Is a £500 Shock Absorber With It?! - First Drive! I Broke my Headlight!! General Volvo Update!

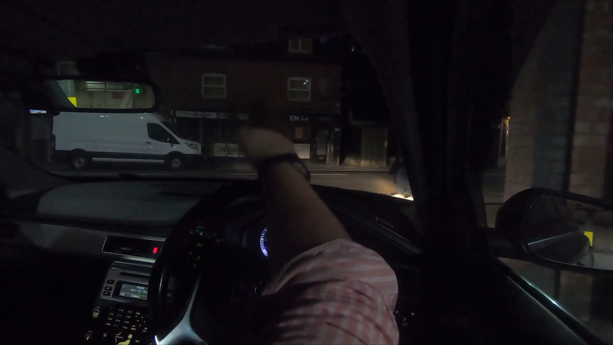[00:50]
um what multi-story car park would be complete without like a flashing light all right
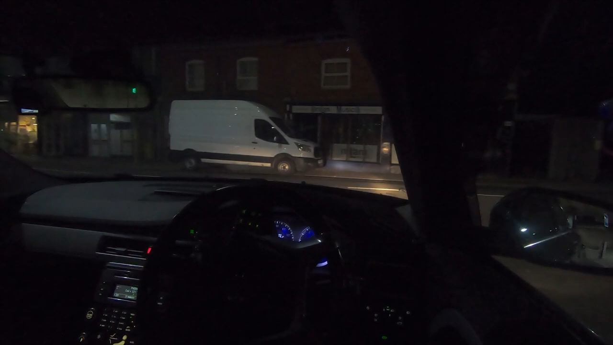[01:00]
there's a speed bump all right there we go let's get out of here it's far too tight oh
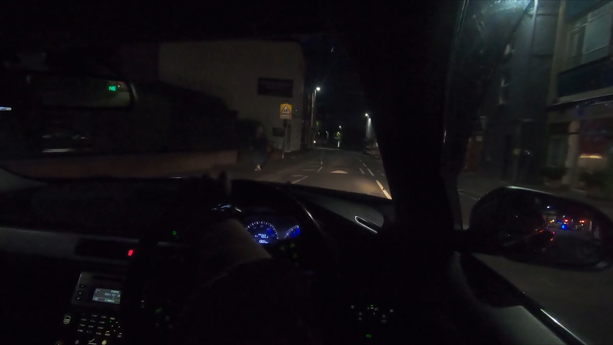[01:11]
there we go so um yeah let's see how it is I mean we've just gone over a speed bump there this car is I don't know why I didn't do this earlier it's totally different when the shock absorbers are working make sure he wasn't going to step out in front of me um and also I haven't really done a night video from this perspective as well so I thought I'd do that um just driving back sort of from work um we might come across mrs. DL as well on the same road because she's been working um she'll